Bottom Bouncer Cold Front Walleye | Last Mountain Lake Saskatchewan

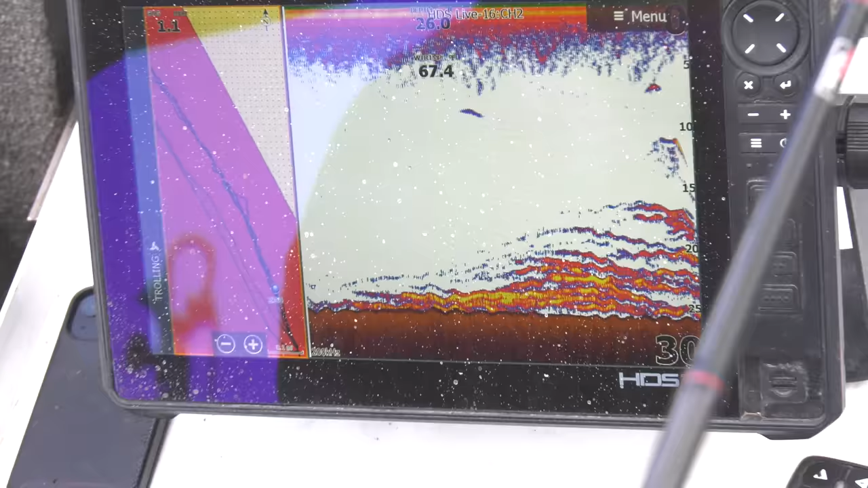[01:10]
So we're gonna go right back up through here with bottom balsers here and see what happens.
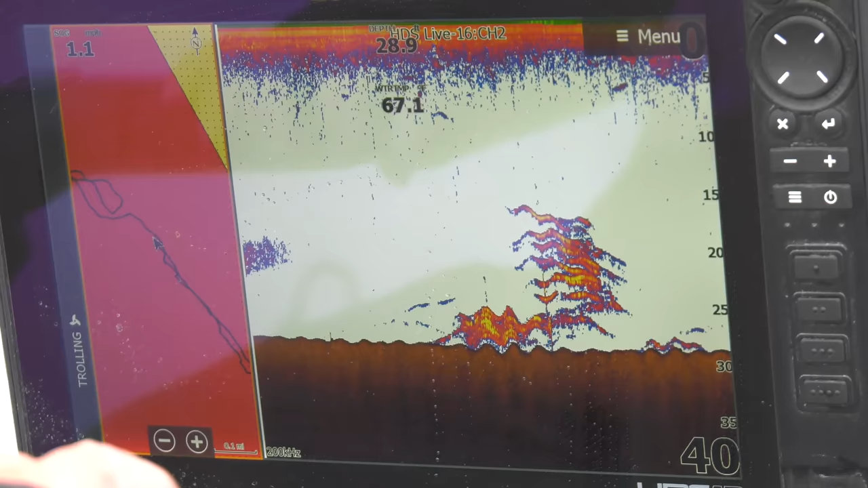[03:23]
And we're just working these edges with bottom bouncer and crawler harnesses and watching our depth finder, seeing the schools of Cisco going through,
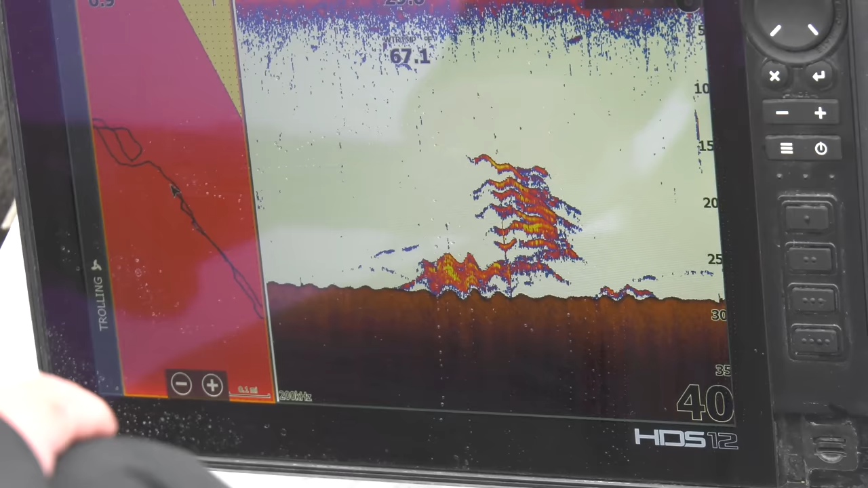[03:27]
and underneath right away you see those big arcs, or there's the walleye hanging right underneath them. So we're just following this break line and we're catching fish.
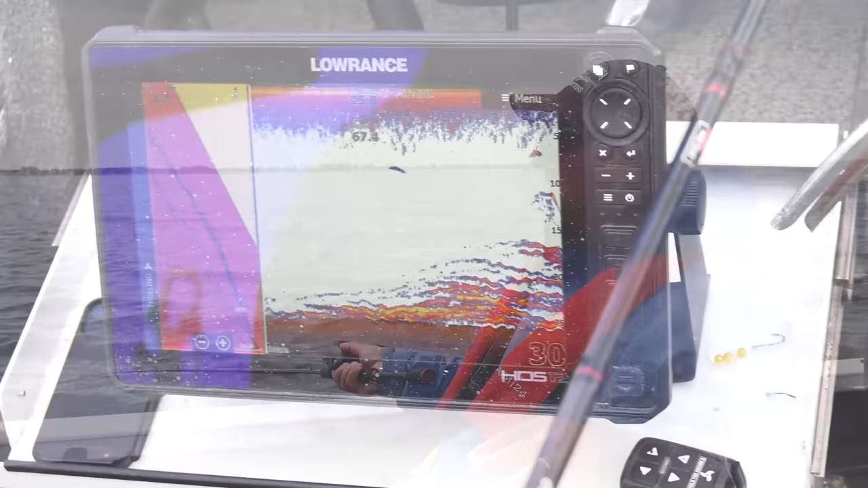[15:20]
So we'll find a lot of our bait fish hang out there. And then sure enough, there's where the walleye are.
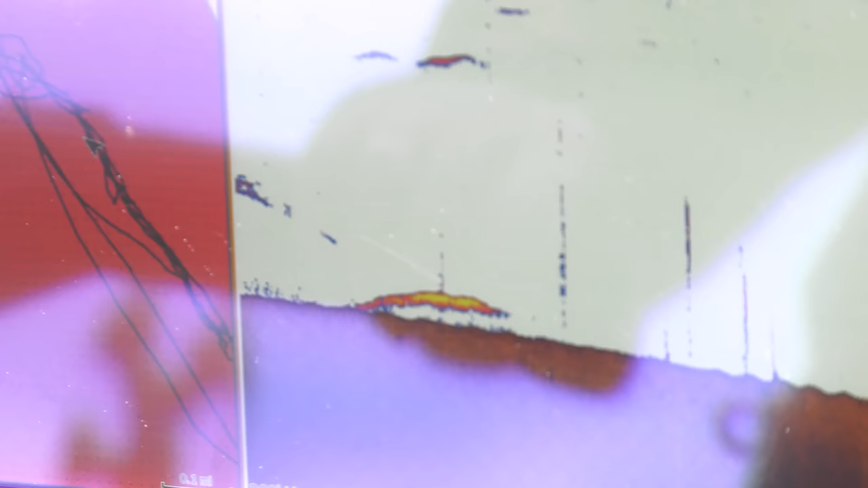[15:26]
They're right underneath them there. So typically a summer depth, when the heat of the summer, especially in August,